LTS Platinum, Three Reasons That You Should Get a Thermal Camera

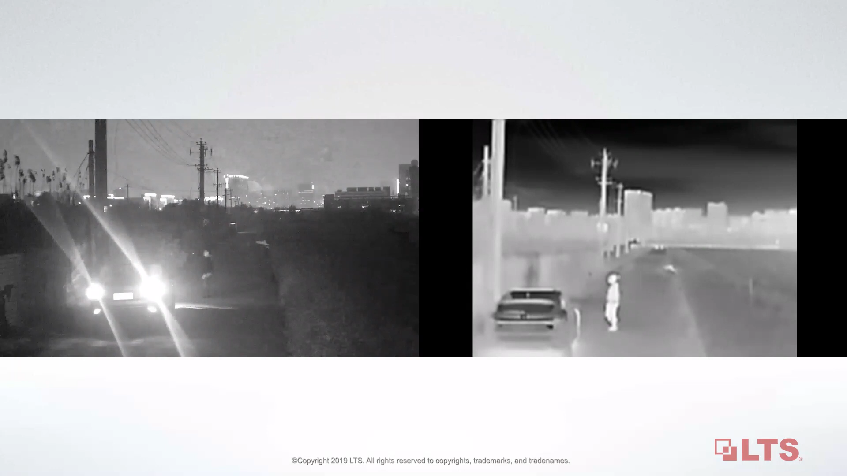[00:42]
By rendering infrared radiation as visible light, the thermal camera allows users to see areas of heat through smoke, darkness, or heat-permeable barriers.